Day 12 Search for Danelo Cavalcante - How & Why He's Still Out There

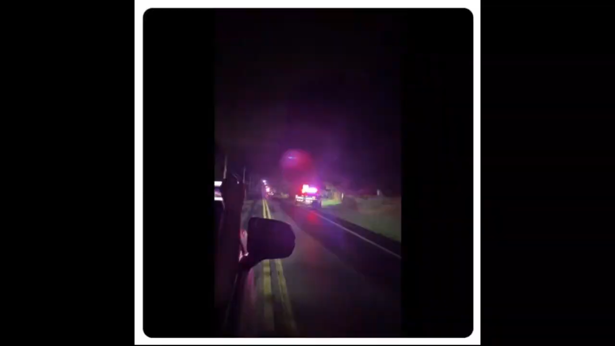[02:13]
explain how he got through this perimeter look at this footage of the perimeter that they had up around Longwood Gardens how did he get through this this is pretty crazy they had a pretty solid perimeter although there was quite a quite a bit of distance between some of the vehicles so he had to have just I don't know leapt across the street or jumped from trees to trees I don't know how he did it but this is the perimeter that he got through the
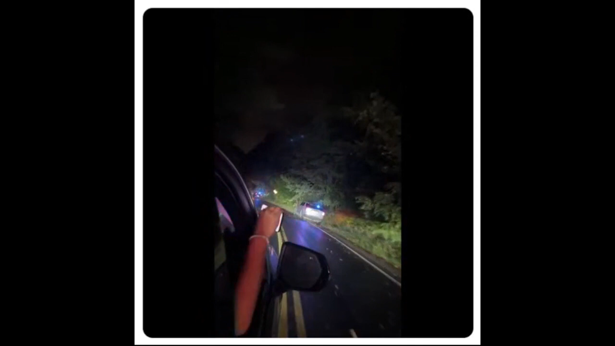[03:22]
I don't see how he did it and had lights and sirens and all their high beams on but this is the perimeter that he somehow got through it's crazy he's a ninja but people need to remember he might be this little bitty guy